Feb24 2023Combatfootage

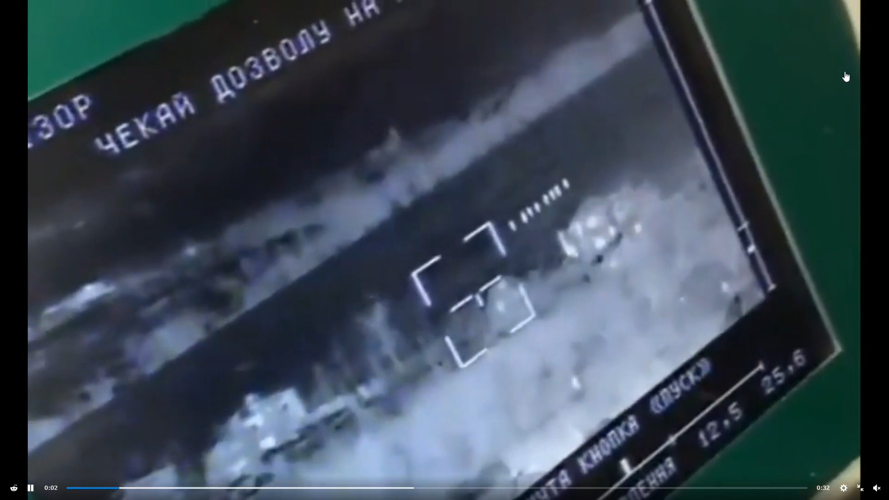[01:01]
A large group of Russians on infrared being hit by a Stugna.